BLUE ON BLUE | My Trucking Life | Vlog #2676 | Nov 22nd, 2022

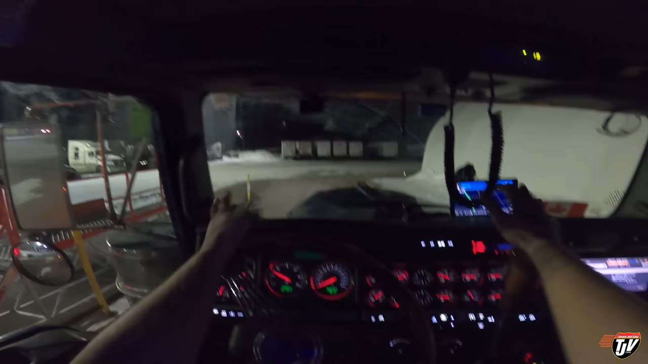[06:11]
Passing over the yard scale before we have to leave. Or before we leave the yard. I have to move my fifth wheel all the way back again because this is sort of like pulling a van trailer. So my steers have 10,400 pounds on them.
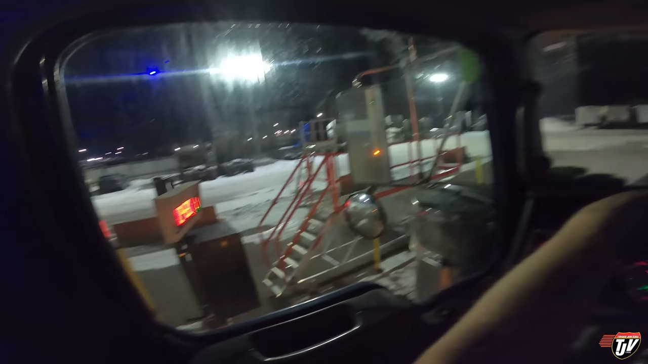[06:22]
More weight will be on my drives because of that. So now you can see it in the mirror there.
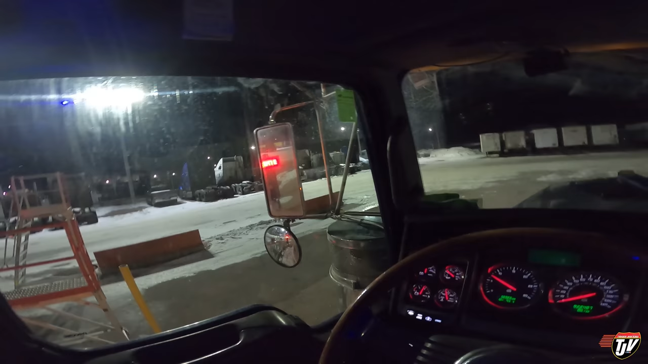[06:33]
Okay, the numbers will flip around in just a second. Looks like it's 31,800 pounds. I'm allowed up to 37,500 in Canada. So now I've got a triaxle in the back.
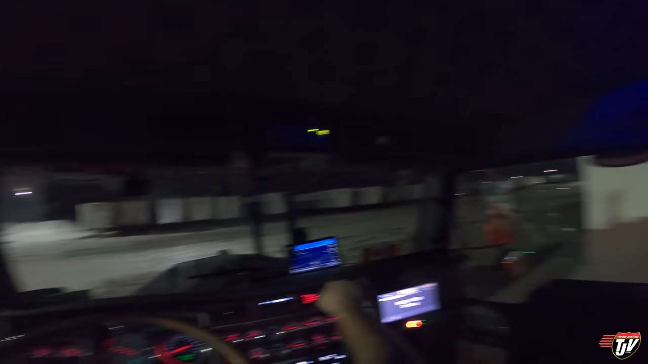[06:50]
And the triaxle is sitting at... 37,640 pounds. And I'm well under my maximum weight on a triaxle there. So we're doing fine. We're pretty heavy, but we're doing fine. I'm allowed up to 42,000 pounds on the triaxle.
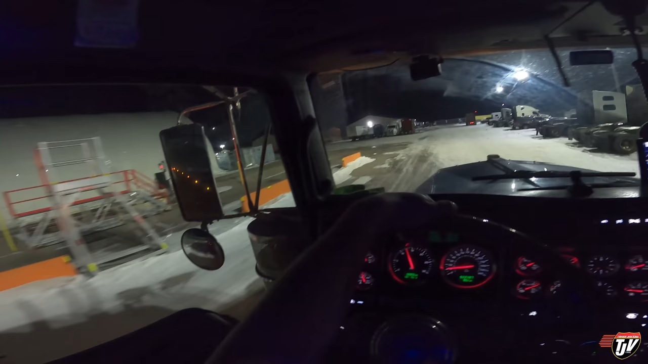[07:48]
On our way! Let's get out the gate first, Karen. One step at a time. How about in 30 meters, go through the gate if it opens. Will it allow us to leave? I don't know. Are we special enough? The lights at the corner here are still purple.
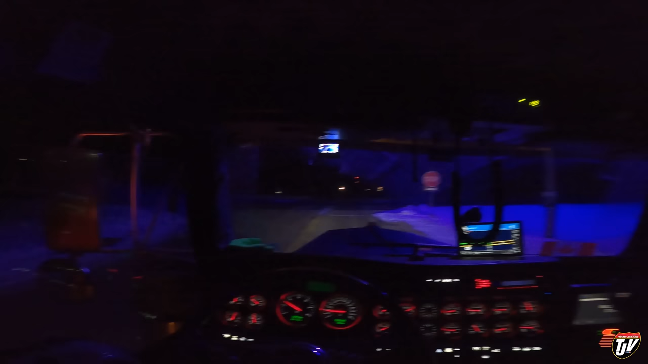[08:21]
How many years has it been now? At least two, right? At least two years that they haven't replaced these. Those are defective bulbs. Got to replace those, guys. Looking at you, Rishot.
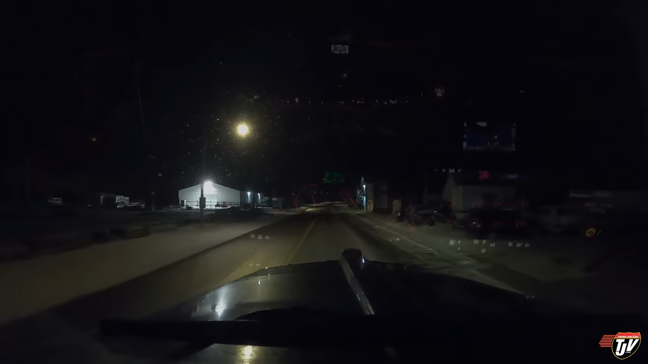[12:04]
Just rolling into Asterhazy here and there's the co-op that I saw on Google Earth or Google Maps. That's where I think I can find parking for tonight. How do I get there? Was that my driveway? That was my driveway, wasn't it? Yeah, I thought there'd be a driveway here. There's no driveway here. I need to go over there.
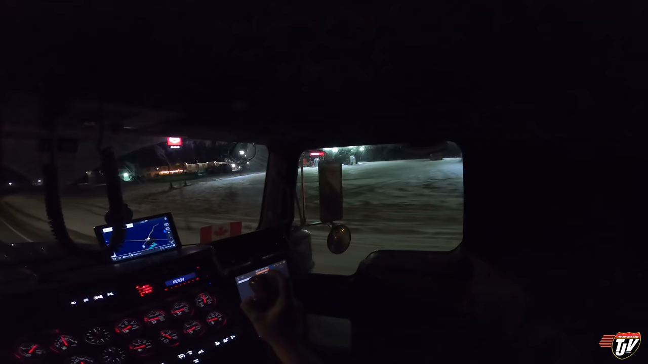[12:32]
Okay. Well, we've got to figure out how to get over there. So we'll go around. Oh, there's a Petro Canada here too. See a truck parked back there. No, this isn't a truck stop. This is just gasoline. Okay, okay.
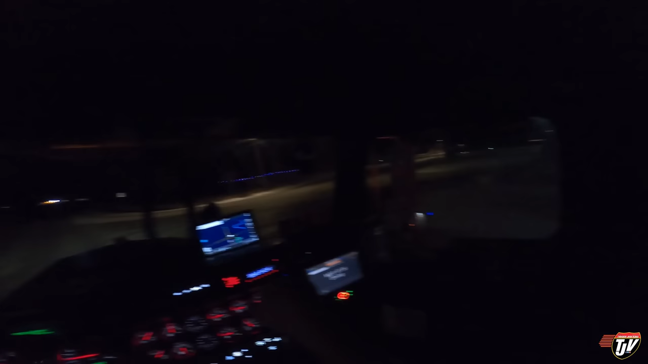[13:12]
It's hard to know in these small towns sometimes where we're allowed to park, you know? So that guy parked in there. This guy's parked back here.
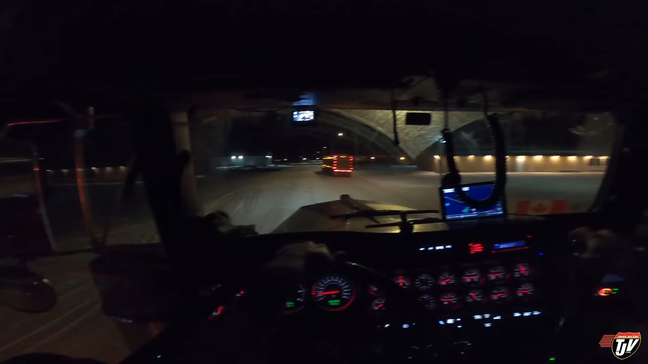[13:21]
I still think my best bet would be the co-op. It's nicely lit. There's lots of space there. As long as there's no signs that say no overnight parking, I don't see a problem. I feel safest parking there then.
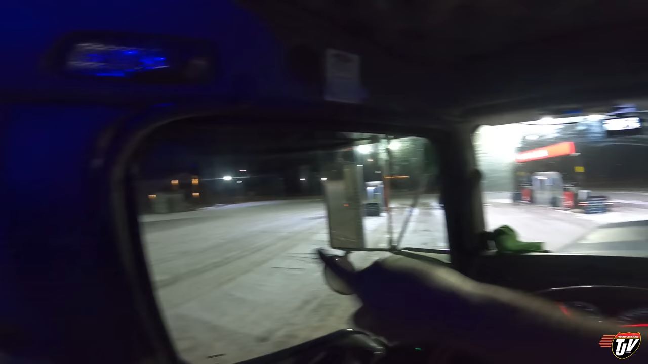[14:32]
Maybe back in over there in that corner. Make sure we don't hit anything here.
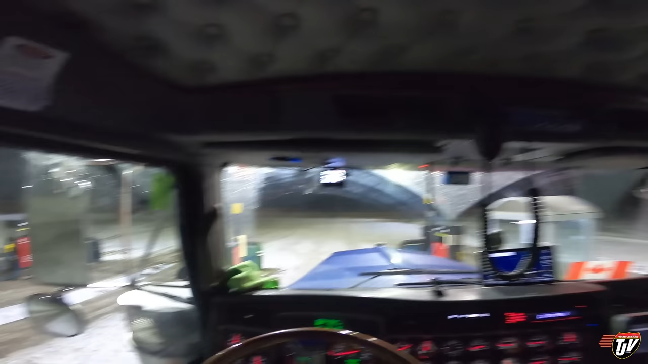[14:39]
I'm a little tired, but I can still see straight, so make sure I drive straight.
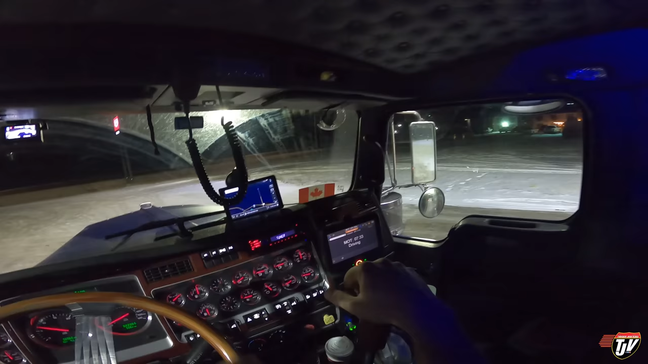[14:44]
There we go. Yeah, I think I'm going to park right in there under that light. I don't see any signs saying that I can't. And I see some tracks in here. Someone else has parked here before already.
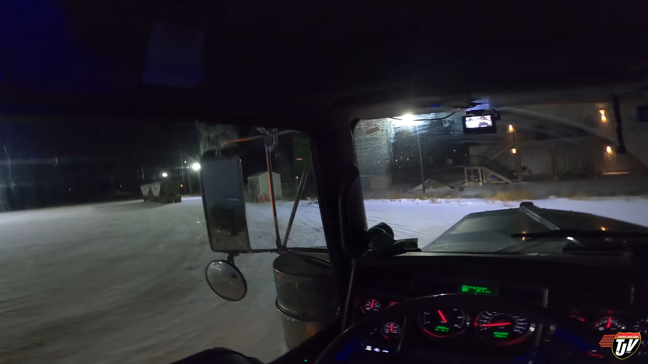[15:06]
This will be our resting place tonight. Pulling beside these trailers here and then back up into that spot back there. I feel like I'd be more out of the way back there than I would be parked right here beside these trailers.
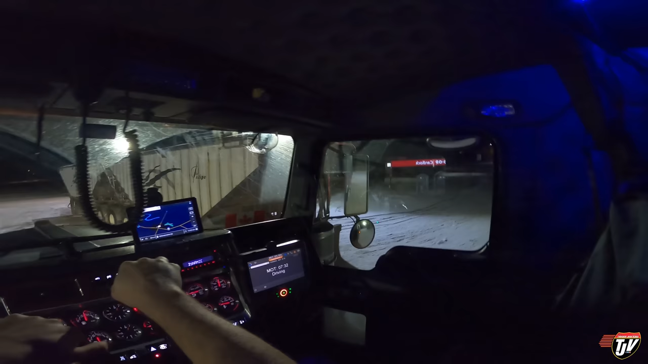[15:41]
All right. There we go. Just like that. I'll get out and take a look. Because I don't just pull the brakes and park.
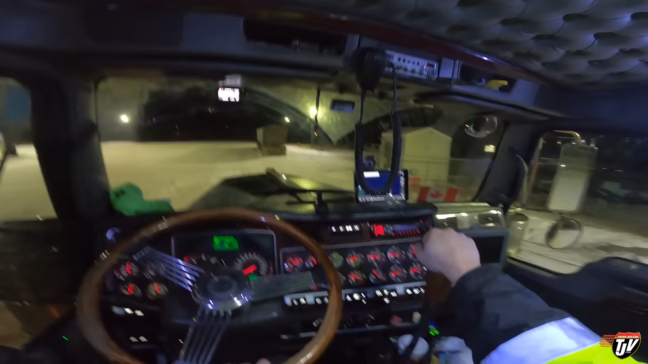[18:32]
A little bit. Land myself up more with just the back of this trailer here.